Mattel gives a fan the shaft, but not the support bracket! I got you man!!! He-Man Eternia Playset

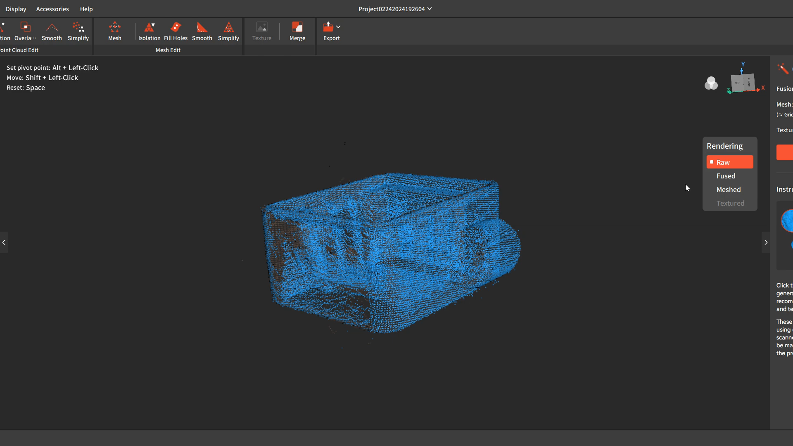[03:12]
first scan right here and you can see it who ah this is how it looks before it's fused
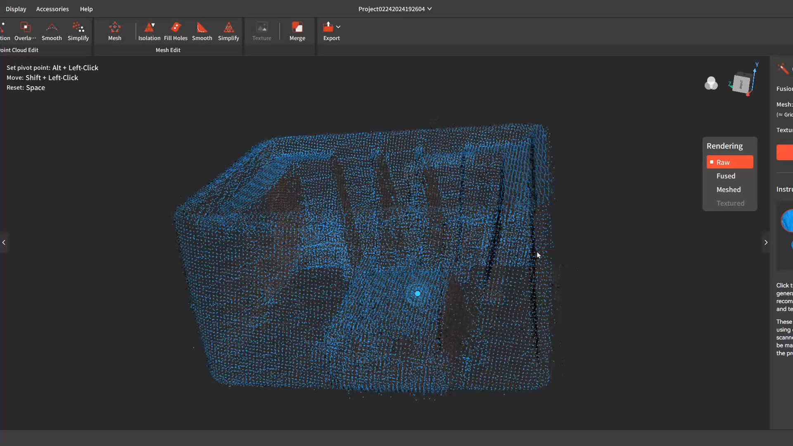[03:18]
then here it is fused you can see what a mess it is because it's
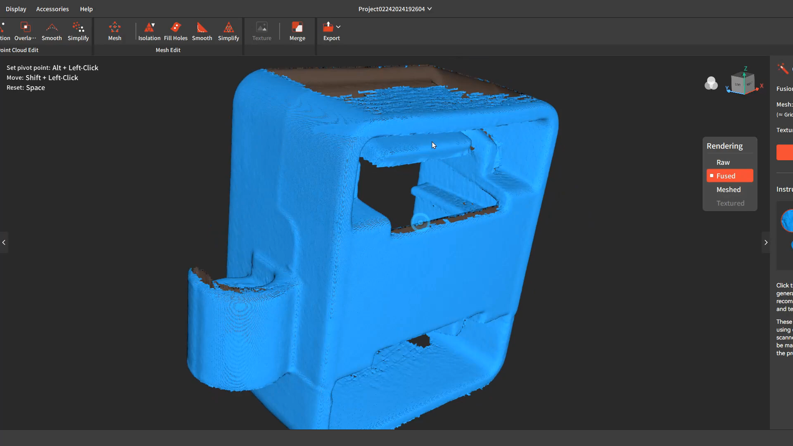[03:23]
obviously this is the one that was standing up like this so there's no bottom um features to
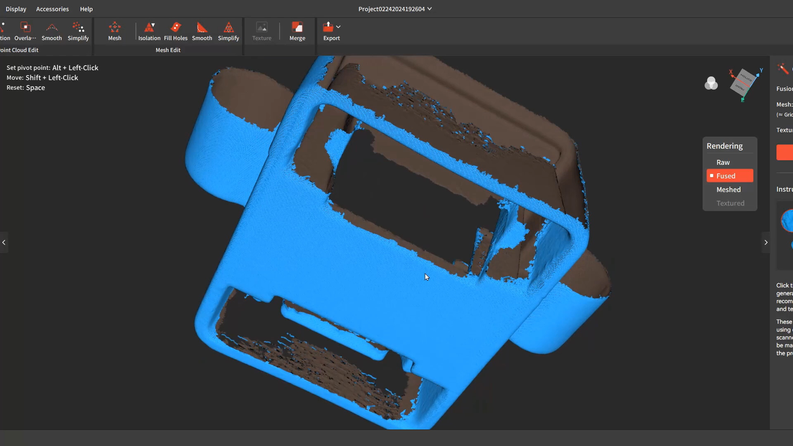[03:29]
it or to actually you know what like it was standing this way because there's no bottom features out there we go and
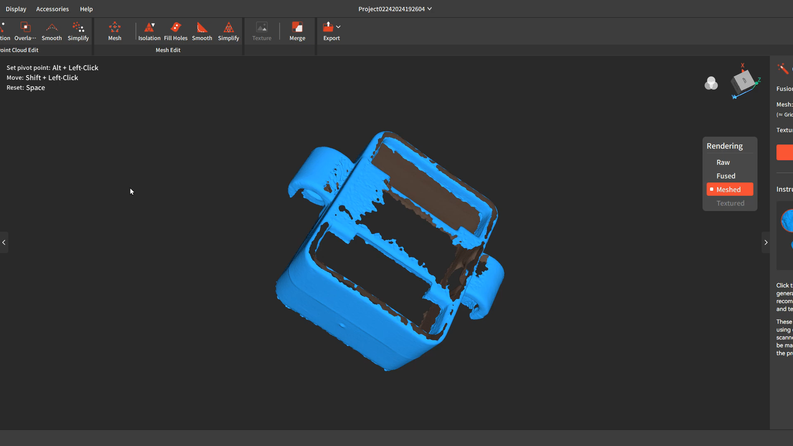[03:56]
and then i scanned it in here like this this one you could see was from the top so it only got so much
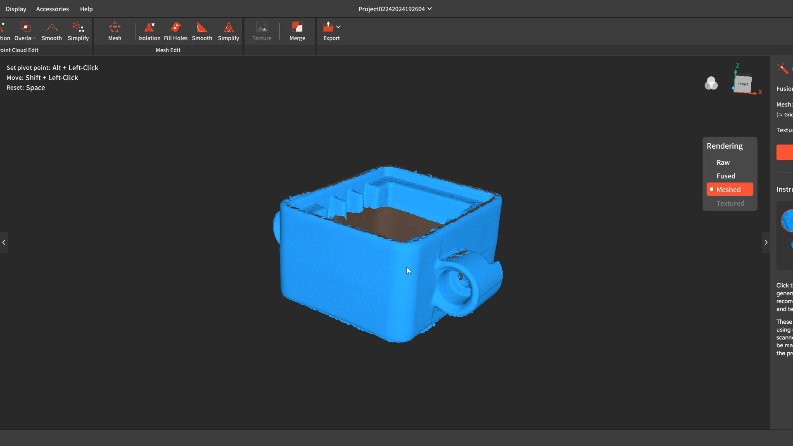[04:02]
there got a little more data on these points here no data there
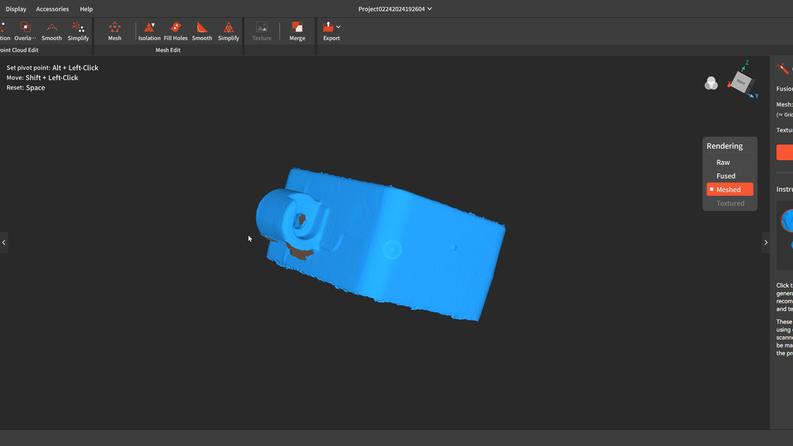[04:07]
no inside data and then this was my final final scan
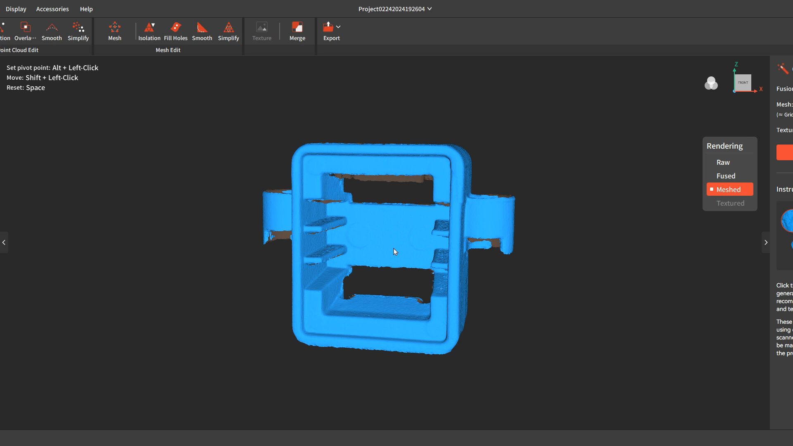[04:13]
and you could see how it looks and you could see again no data on the bottom
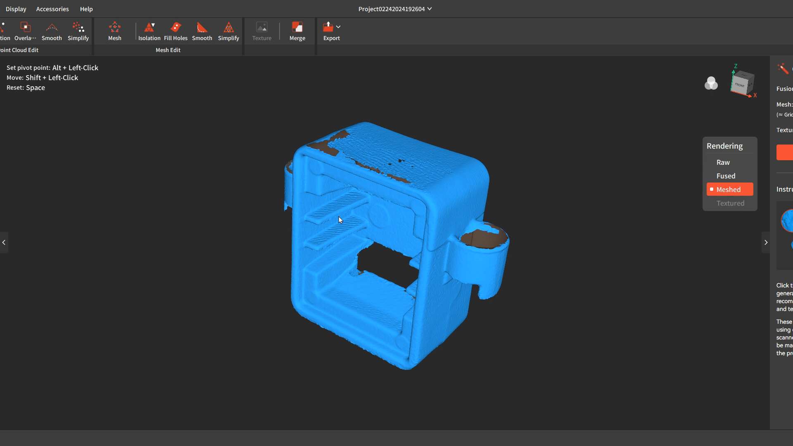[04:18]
i have the tops of these and big old hole there and then i meshed and merged it all together